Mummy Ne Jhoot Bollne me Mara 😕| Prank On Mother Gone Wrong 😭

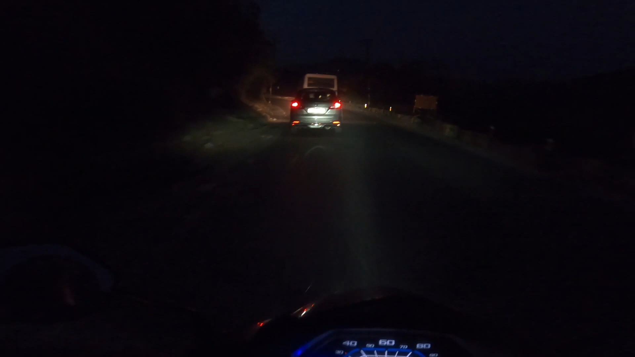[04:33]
अबे ये तो गाड़ी भी हिल रही भाई हवा से। यार मैं पता इधर को आता नहीं, मैं इसलिए आया ना क्योंकि यार आज का व्लॉग भी नहीं बना था, मैंने सोचा चलो ऊपर को थोड़ा बहुत घूम आते हैं, और मैं अब इतना पास पहुंच गया था,
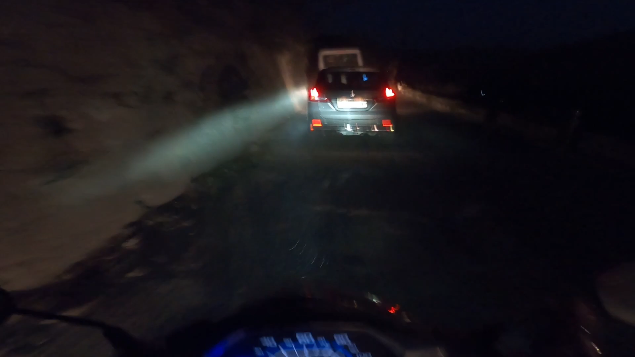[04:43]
फिर मन कर रहा था कि यार अब घर जाके वापस कोई फायदा नहीं, इससे बड़ा चली लो ऊपर तक।
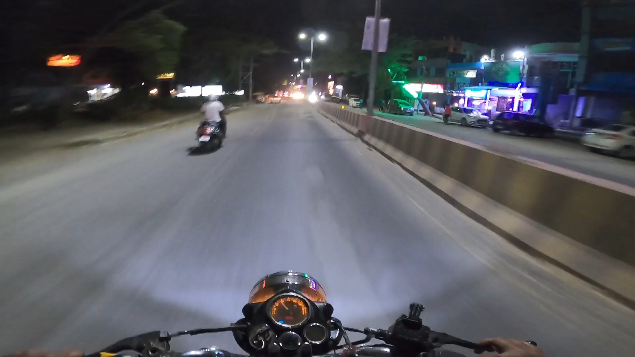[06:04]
अगर बाय चांस कभी ब्रेक नहीं लगे चलते हुए गाड़ी में तो बड़ी दिक्कत हो जाएगी।
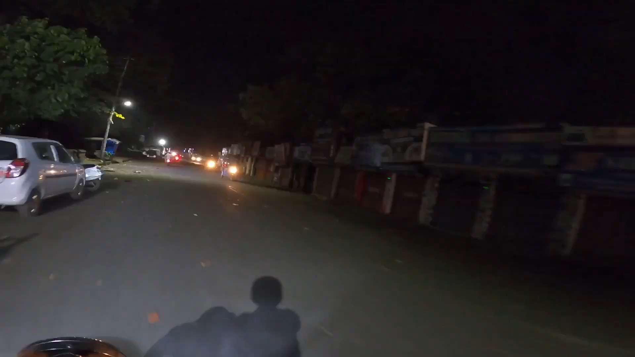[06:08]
यार हम लोग तो अपने गाड़ी को दिखाने के लिए आए थे पर दुकान तो बंद हो रखी है, अब शायद से हमको कल ही दिखाना पड़ेगा।
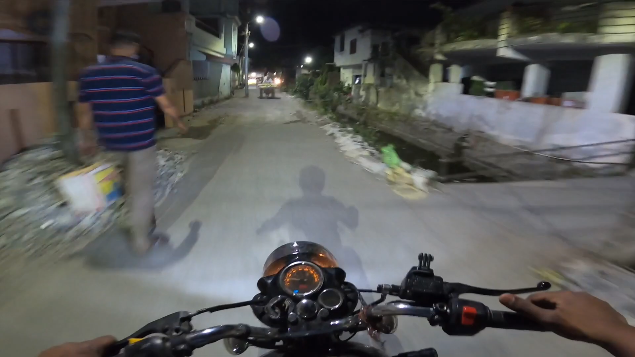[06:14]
यार मेरी गाड़ी पता गड्ढे में इतनी आवाज कर रही है ना यार, ये ब्रेक फिर आवाज कर रहे इसके, मतलब यार मुझे अपनी गाड़ी की दुर्दशा देखी नहीं जा रही यार कसम से,